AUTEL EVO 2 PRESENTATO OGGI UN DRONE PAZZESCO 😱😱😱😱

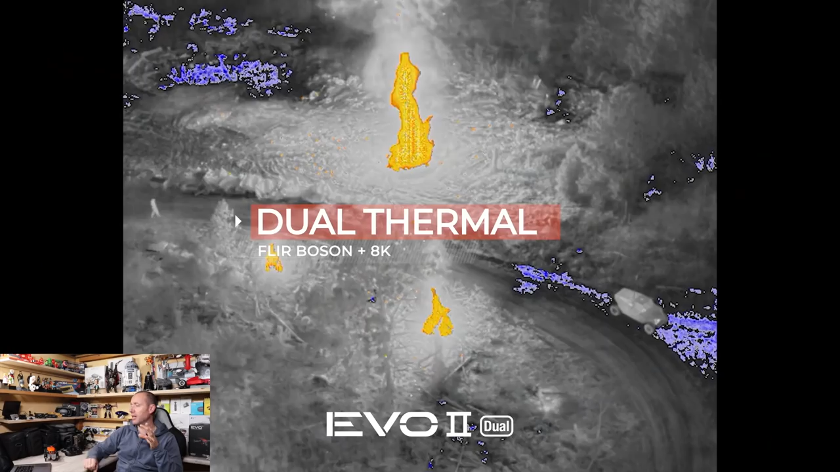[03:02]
rileva il calore questa ma appunto per diciamo uso
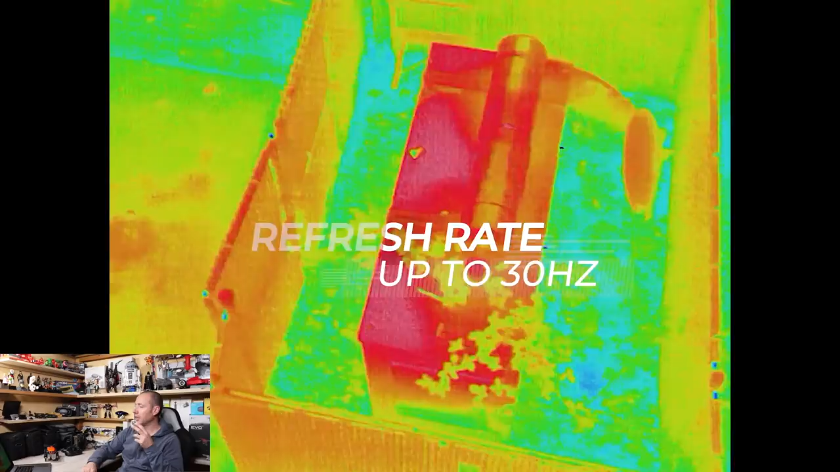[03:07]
lavorativo per determinate situazioni di lavoro e vedete qua il gimbal intercambiabile